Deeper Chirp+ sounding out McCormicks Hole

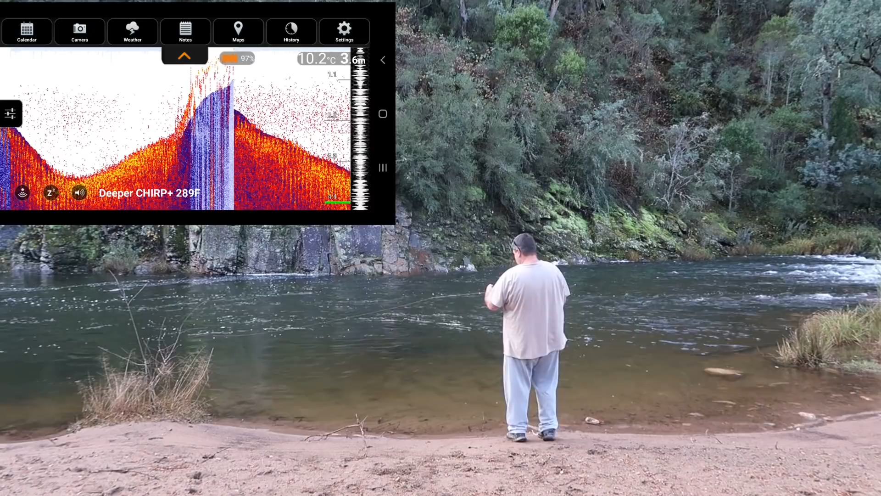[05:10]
On screen: depth 3.6 m, water 10.2°C
That deeper chirp, the unit itself now, is just coming right through the main swimming part where it's 3.3 metres. So 10 feet of water. 3.7, 3.8, 3.9. Can we get four? Can we get four? 3.8 again. Where's the unit there? So out here it's 3.9 metres deep. Wow. Rightio folks, so there you go.